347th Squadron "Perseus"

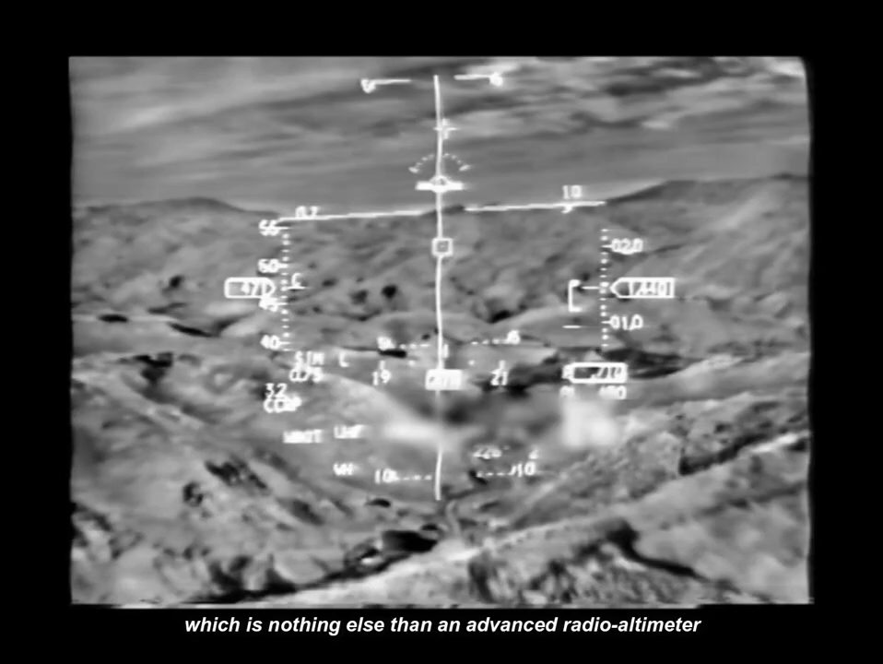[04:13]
Κάθε στιγμή καταγράφει την ακριβή απόσταση του αεροπλάνου από το έδαφος και παρέχει τη δυνατότητα, σε συνεργασία με το σύστημα ελέγχου πτήσεως, να διατηρεί το αεροπλάνο σε ένα προκαθορισμένο ύψος πάνω από το έδαφος.
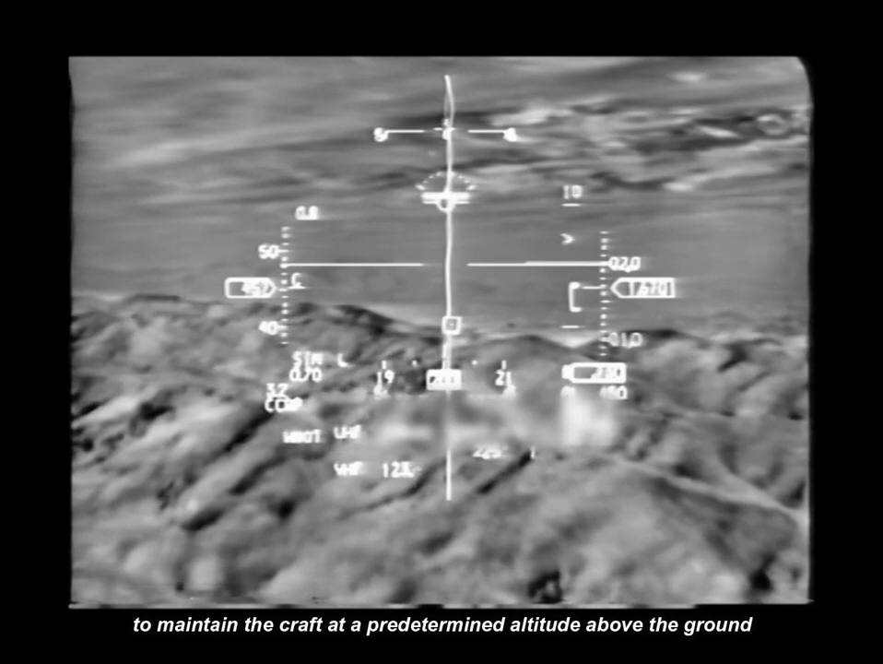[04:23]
Το άλλο ατρακτήδιο του Lantern χρησιμοποιείται για τον εντοπισμό στόχων στο έδαφος,
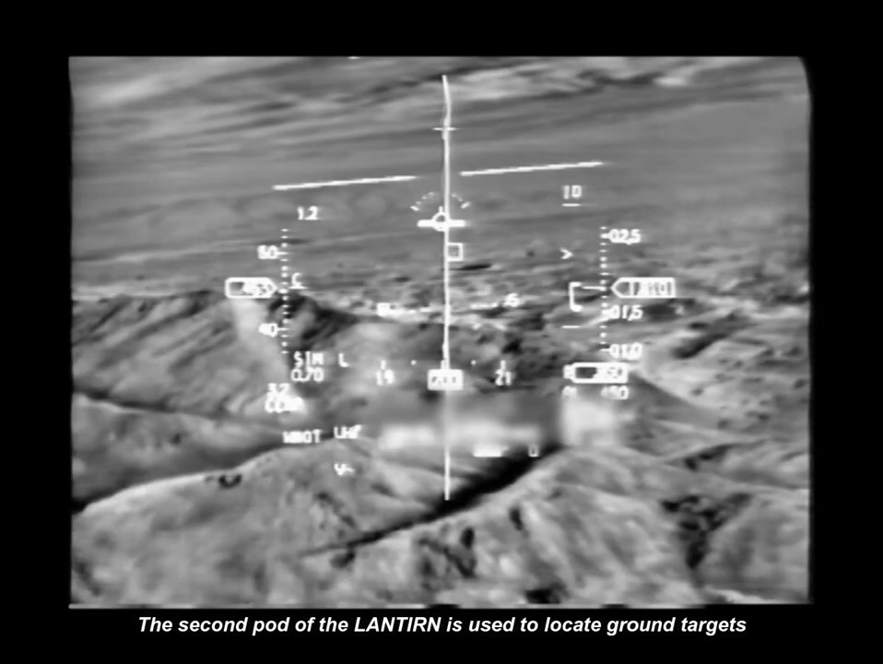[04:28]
τον υπολογισμό της απόστασης του αεροπλάνου από αυτούς, τον εγκλωβισμό τους και την προσβολή τους.
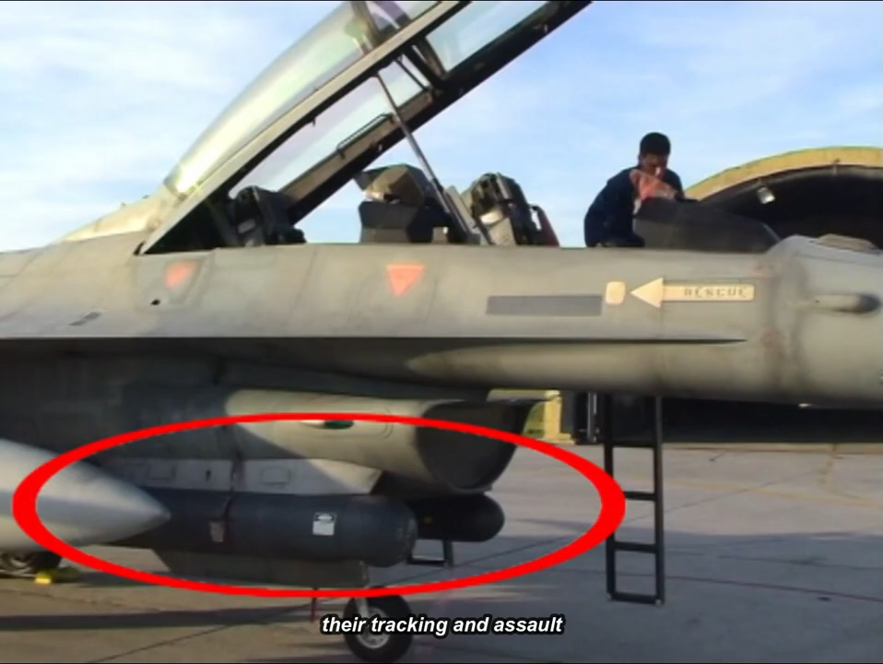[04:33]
Το ατρακτήδιο αυτό περιλαμβάνει με τη σειρά του ένα δεύτερο σύστημα απεικόνησης περίθρων με μικρότερο εύρος πεδίου θέας,
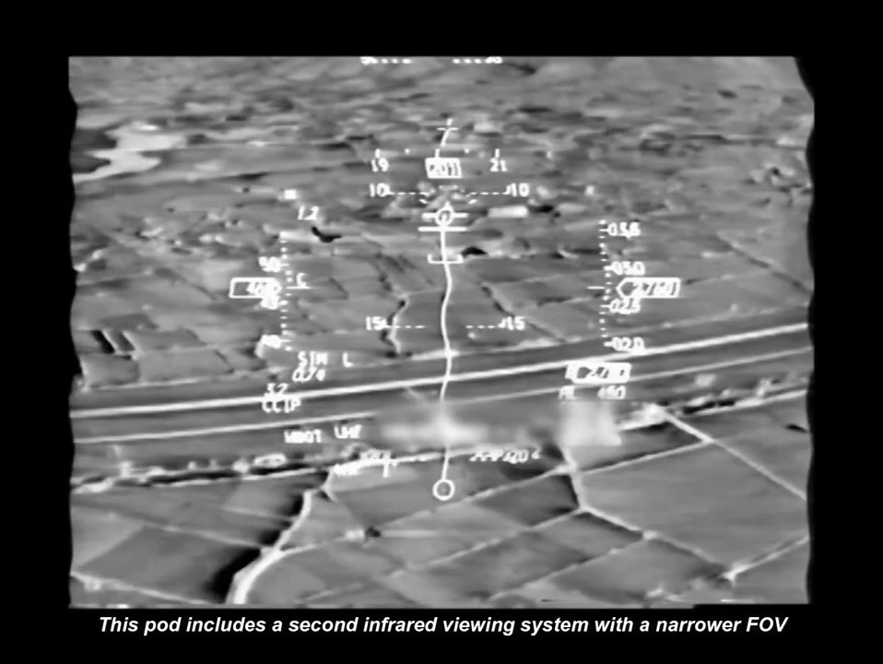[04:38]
έναν αποστασιομετρητή λέιζερ και ένα καταδείκτη λέιζερ.
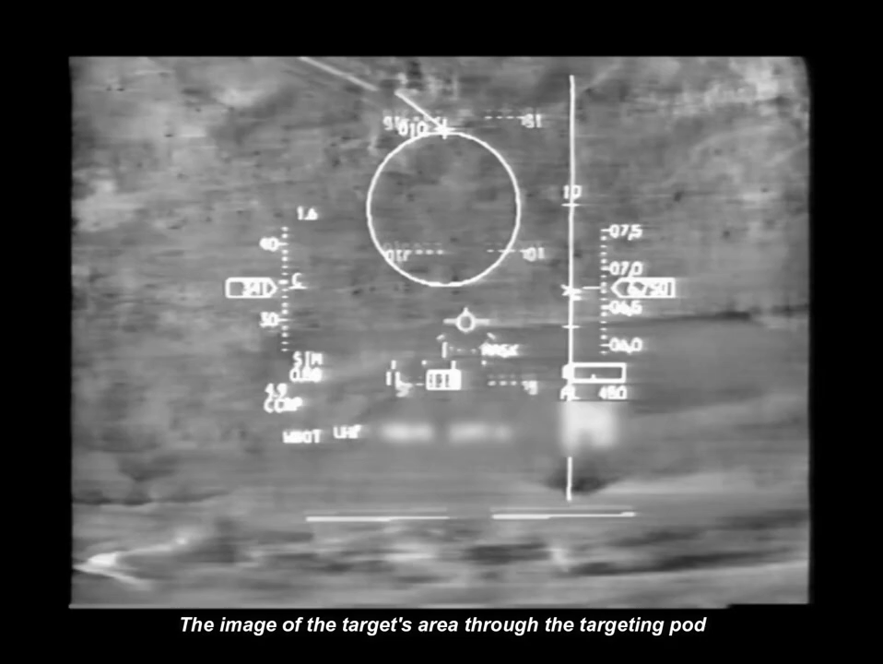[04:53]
Η εικόνα της περιοχής του στόχου μέσα από το FLIR του ατρακτηδίου στοχοποίησης προβάλλεται στην αριστερή οθόνη του πιλωτηρίου.
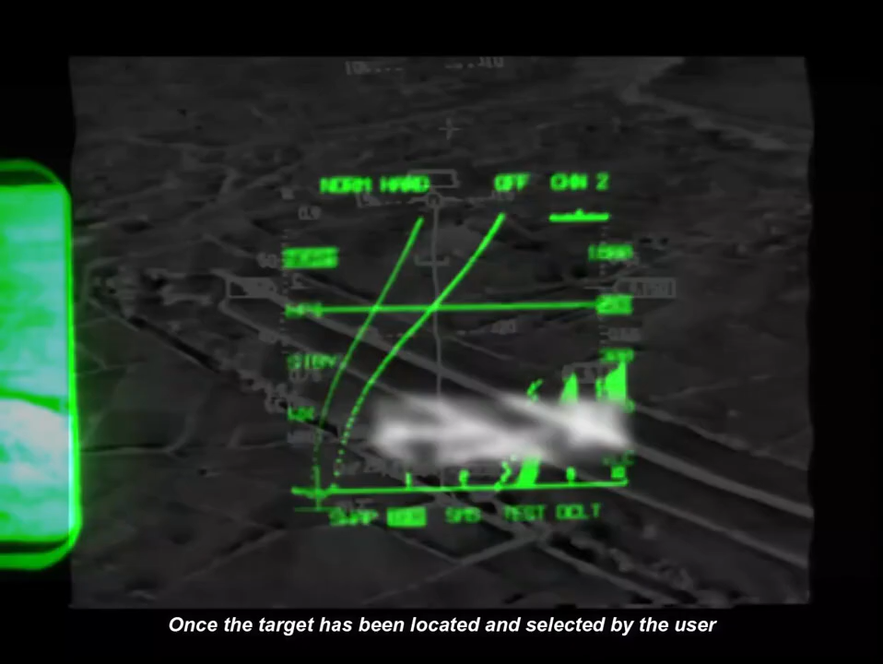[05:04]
Όταν ο στόχος εντοπιστεί και επιλεγεί από το χειριστή, το αποστασιόμετρο λέιζερ του δίνει την απόσταση του αεροπλάνου από αυτόν κάθε στιγμή.
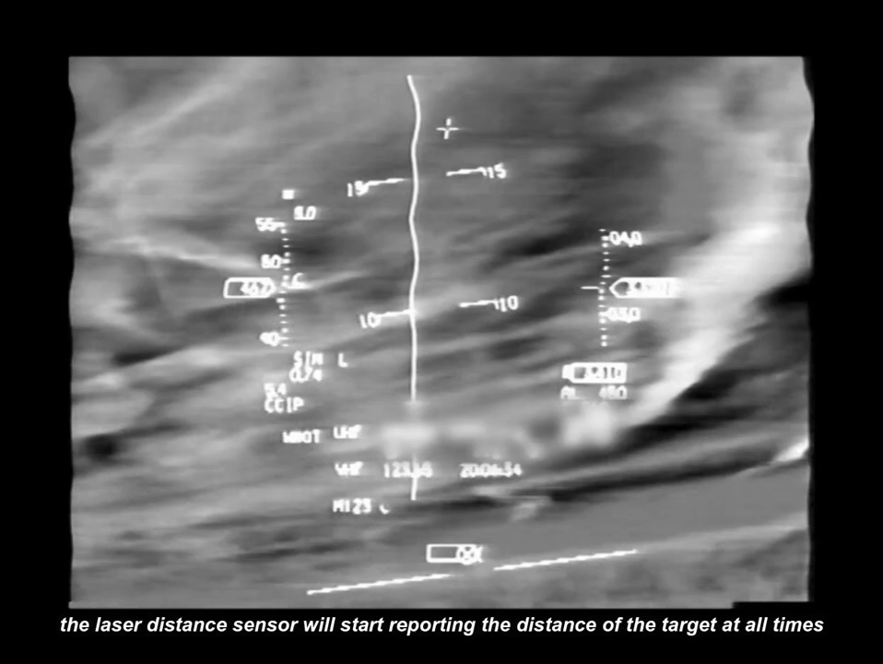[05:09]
Με το που θα εγκλωβιστεί, με το πάτημα ενός κουμπιού επάνω στο χειριστήριο, ο καταδείκτης του ατρακτηδίου φωτίζει το στόχο με ακτινοβολία λέιζερ.
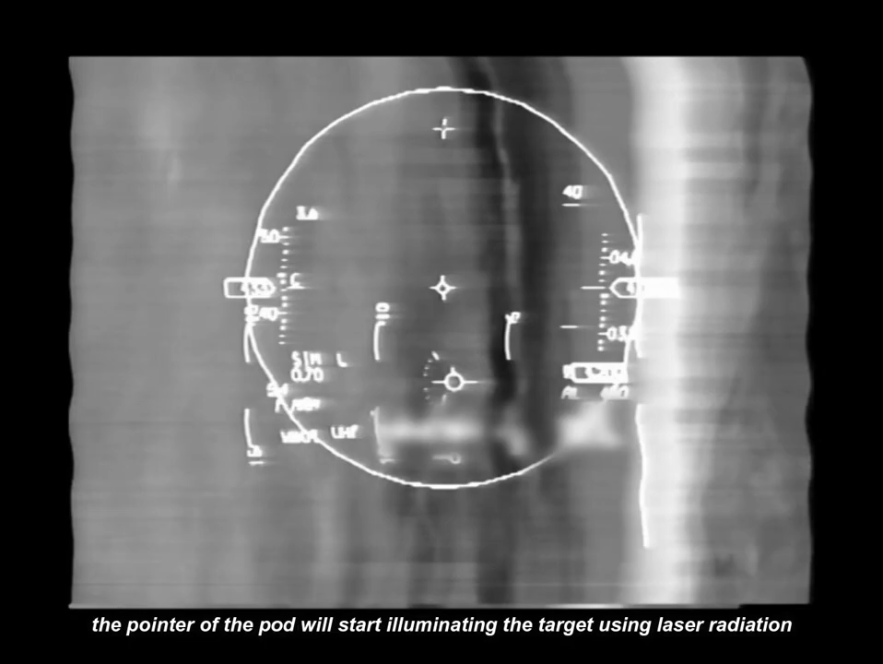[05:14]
Την αντανάκλαση αυτής της ακτινοβολίας ακολουθούν οι κατευθυνόμενες βόμβες για να πέσουν πάνω στο στόχο.
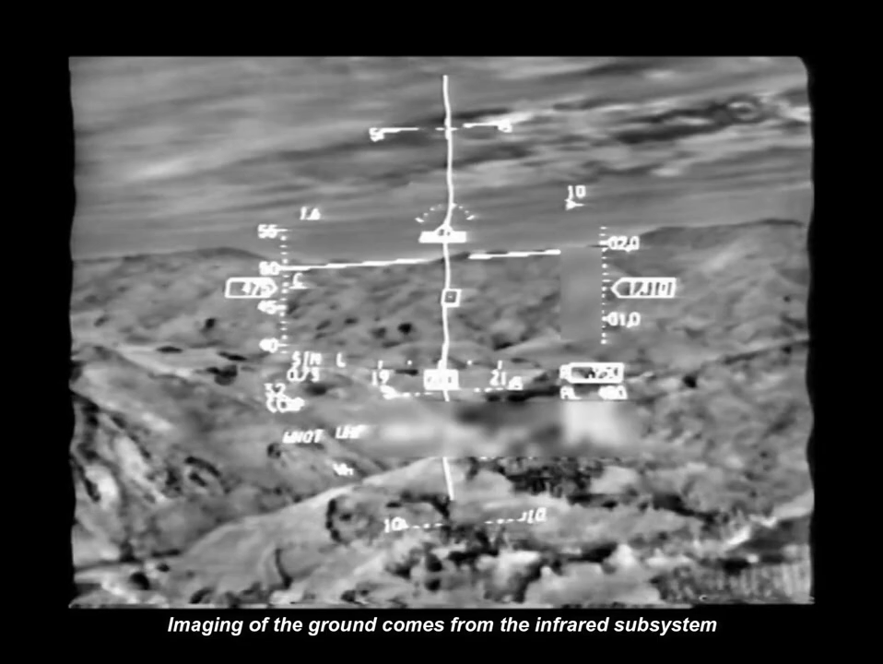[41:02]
Η απεικόνιση του εδάφους προέρχεται από το σύστημα υπερήθρων του ατρακτηδίου ναυτιλίας του Λαντήρν. Δίπλα στην αριστερή κάθετη γραμμή, στη μέση της, φαίνεται σε παραλληλόγραμμο πλαίσιο η ταχύτητα του αεροπλάνου σε κόμβους. Από την άλλη πλευρά, αντιδιαμετρικά δίπλα στη δεξιά κάθετη γραμμή, απεικονίζεται το ύψος σε πόδια.
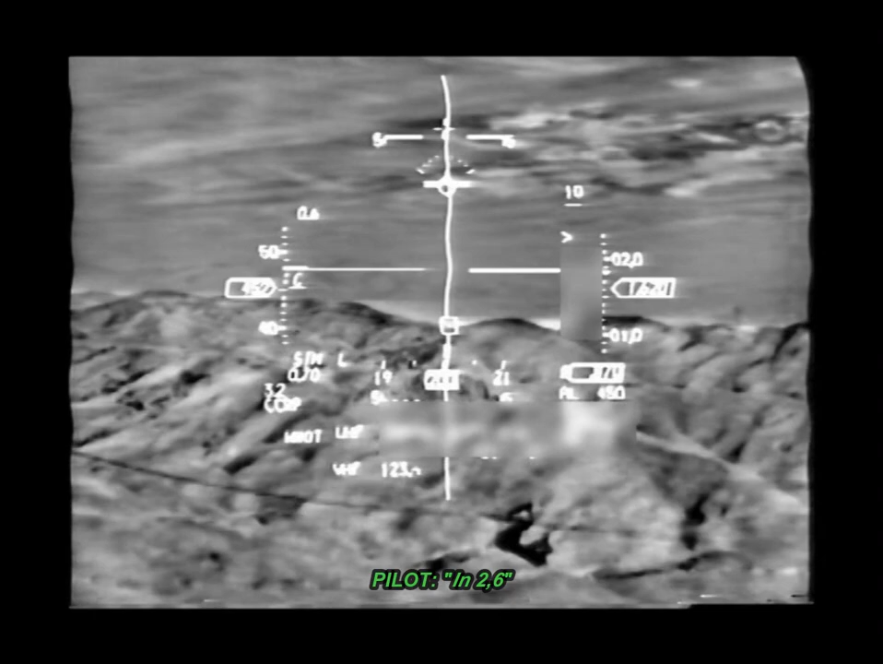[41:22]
Με τη λέξη IN που θα ακούσετε να φωνάζουν οι χειριστές των F-16, υποδηλώνεται η είσοδο στη φάση της προσέγγισης για την προσβολή του στόχου. Με τη λέξη OUT δηλώνεται η απεμπλοκή από το στόχο και η απομάκρυνση του αεροπλάνου από την περιοχή.
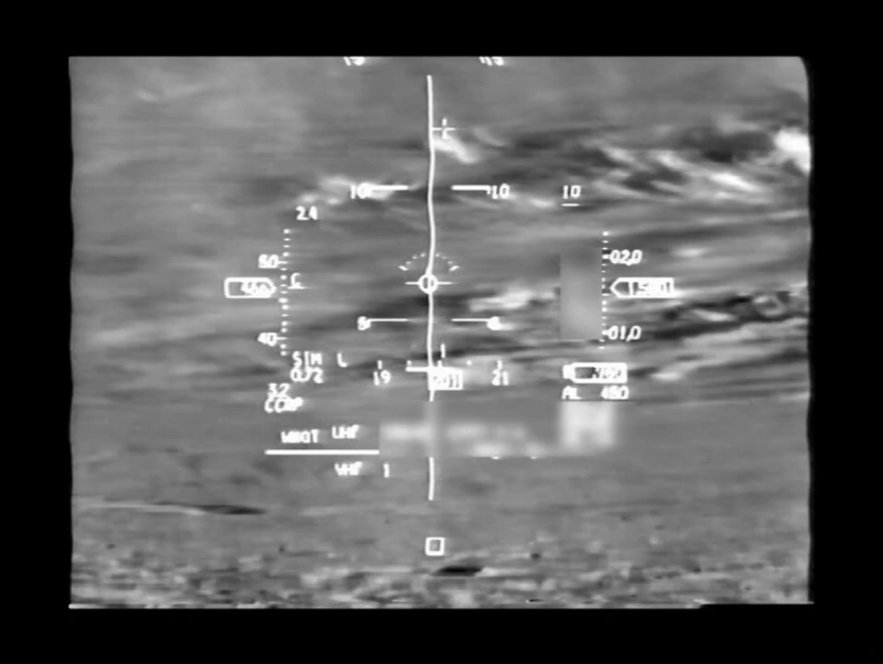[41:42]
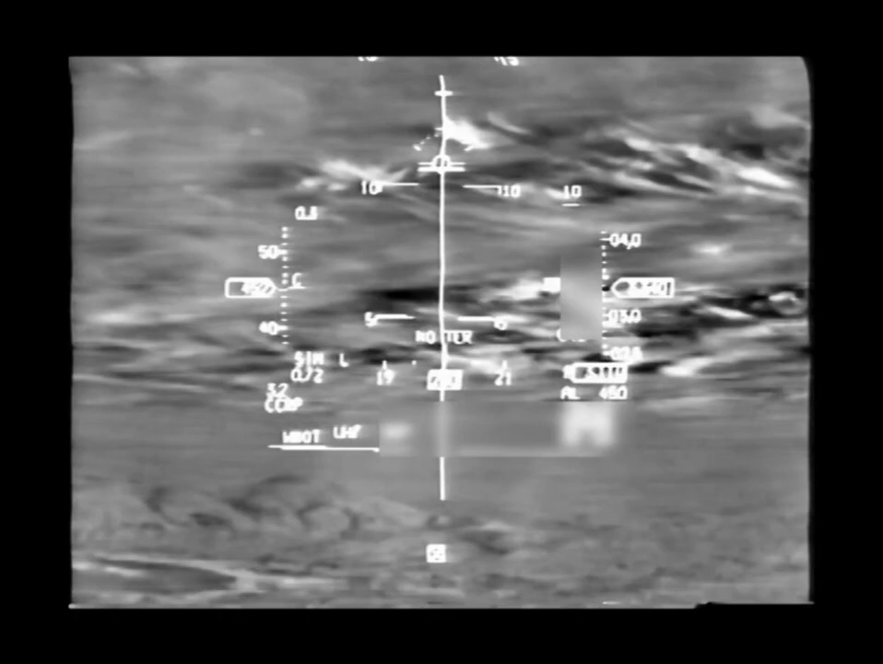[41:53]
Ωραία, αυτός είναι ο πύργος. 2,5 το κρατάμε λίγο, ωραία.